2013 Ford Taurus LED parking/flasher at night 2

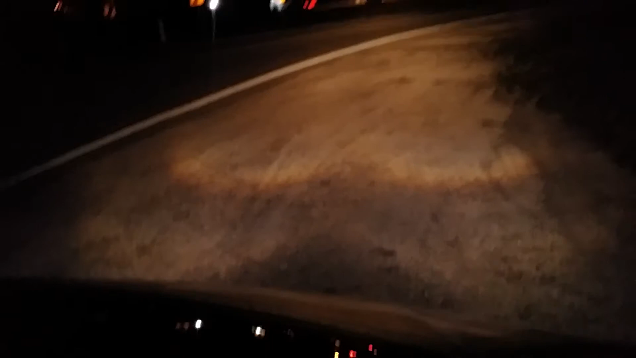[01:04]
you may not be able to see it but the blue what do you call that the parking light is giving a nice blue there turn off the lights here I'm sorry what the heck